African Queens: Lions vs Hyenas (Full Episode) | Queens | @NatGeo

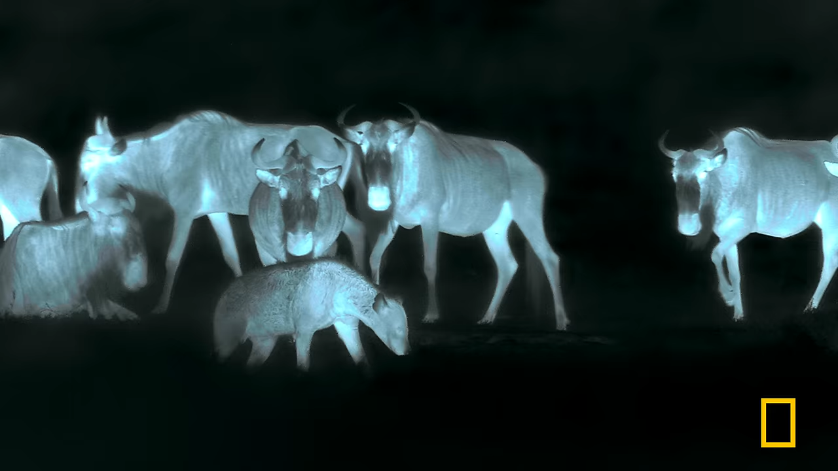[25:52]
Hyena night vision is excellent. She can walk right through the herds unseen.
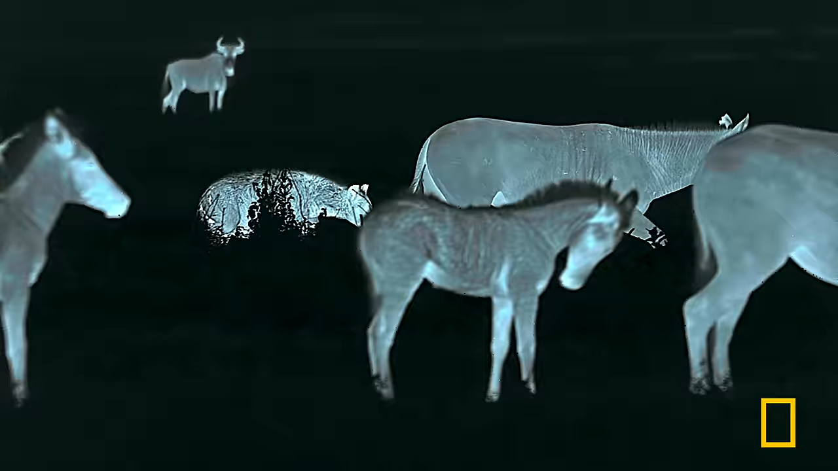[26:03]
Hyenas don't choose leaders for their hunting prowess.
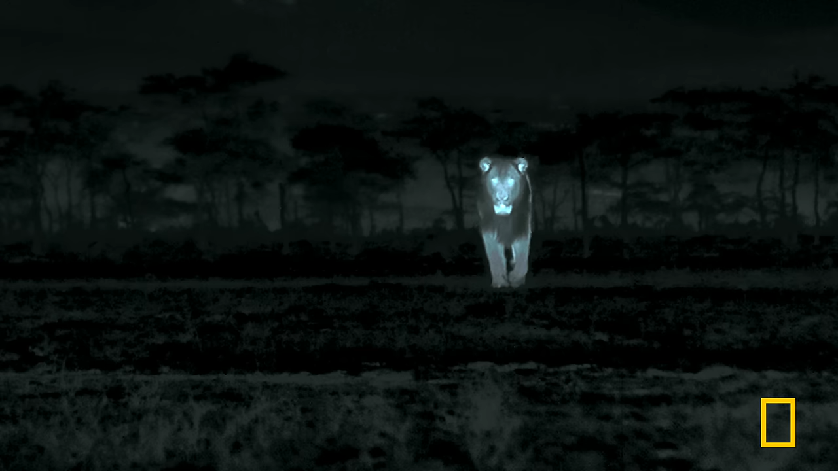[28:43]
An outsider. He's come to mate and will kill young cubs to make room for his own.